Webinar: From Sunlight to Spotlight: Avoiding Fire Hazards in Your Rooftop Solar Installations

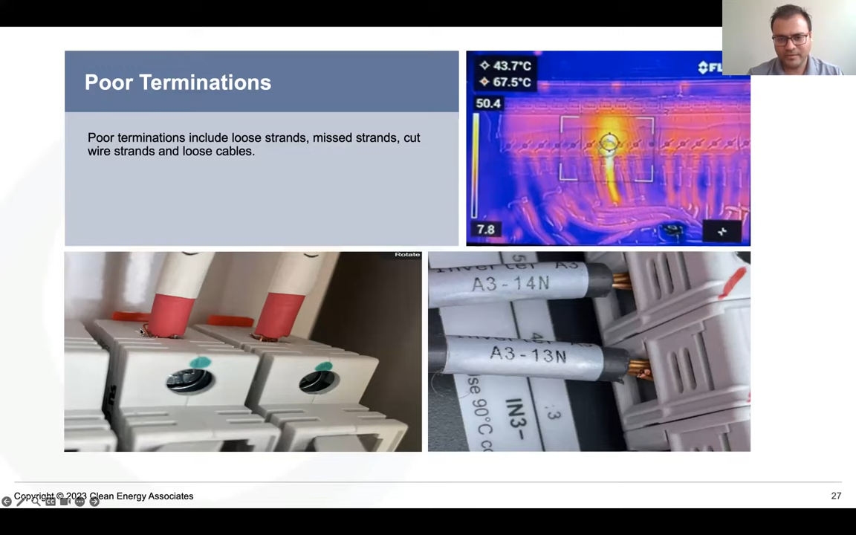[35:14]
If you expand the picture, if you look at both the bottom pictures very closely, you can see a copper cable, a copper strand showing out of the terminal block. On the right, the picture with the black cable that is labeled as A313N, you can see two cut strands on the cable. And when these cables are not designed to be operated when they have damaged or cut strands, this increases the resistivity and this increases the heat signature.